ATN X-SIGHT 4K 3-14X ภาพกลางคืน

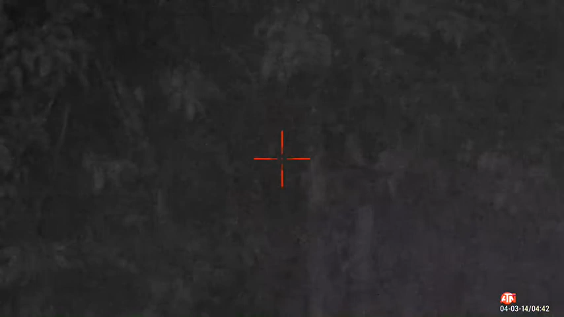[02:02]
ันนี้ไม่ได้เปิดอินฟราเรดนะครับอันนี้คือส่องอินฟราเรด
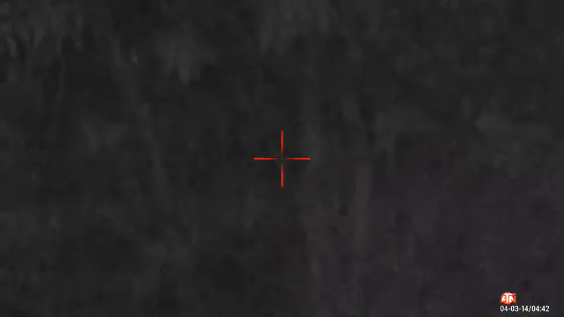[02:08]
ก็สว่างโล่งครับระยะประมาณ
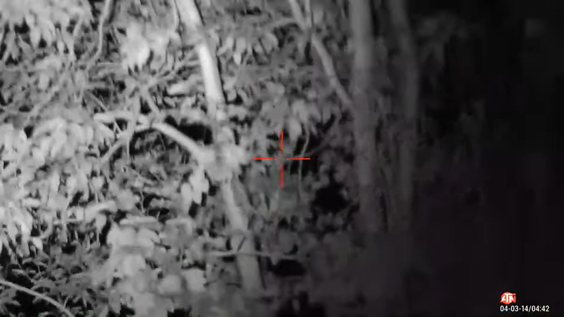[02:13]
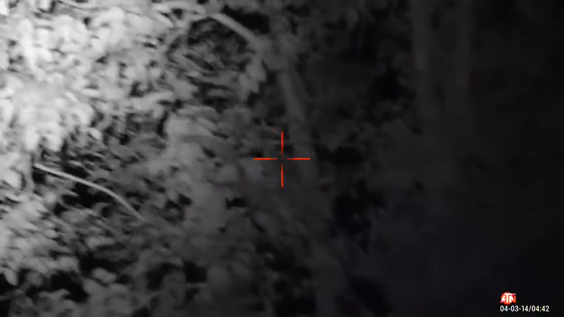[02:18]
25เมตร30เมตรส่วนบ้านหลังนู้นก็
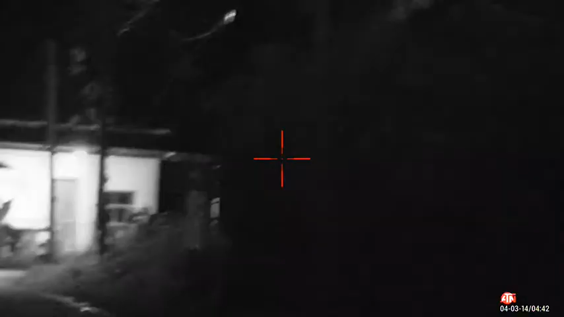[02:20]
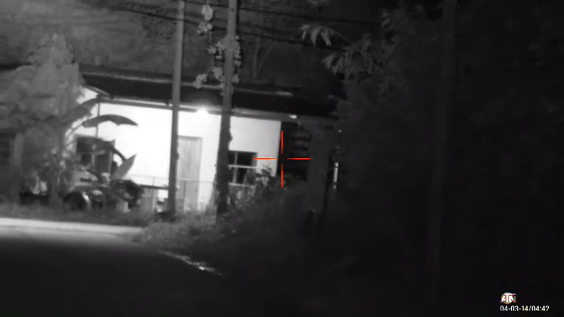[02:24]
890เมตรถึง100เมตรครับ